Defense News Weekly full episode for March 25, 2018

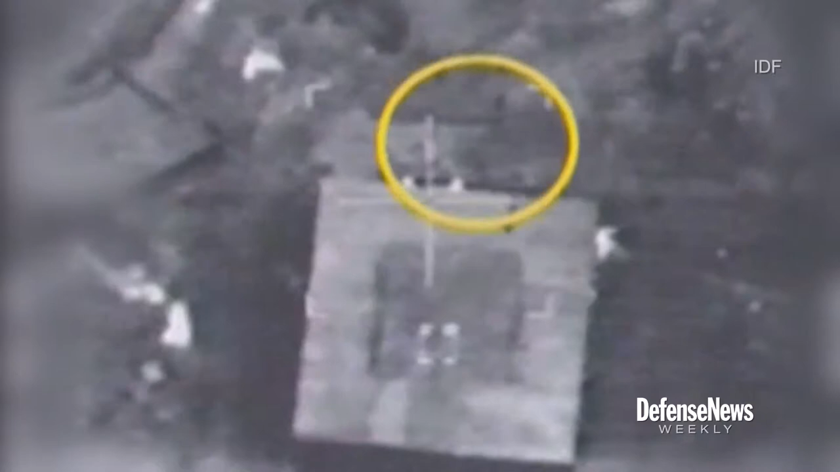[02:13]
In this declassified video taken from an Israeli aircraft, you can see the reactor, located in a ravine in northeastern Syria, being destroyed by a strike from eight aircraft.